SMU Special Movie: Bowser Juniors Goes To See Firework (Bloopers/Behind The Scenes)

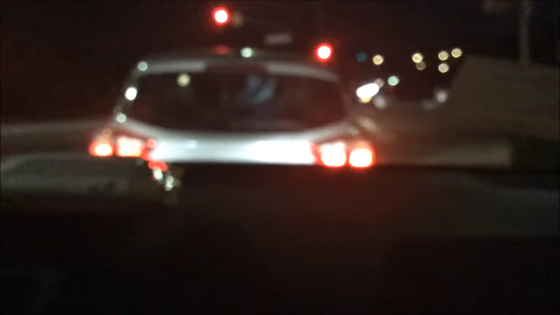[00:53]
This person I've been parking, trying to park ever since we got here. Hashtag, worst parker in the world. Oh my god, dad, I can't believe we, oh my god, I'm very close.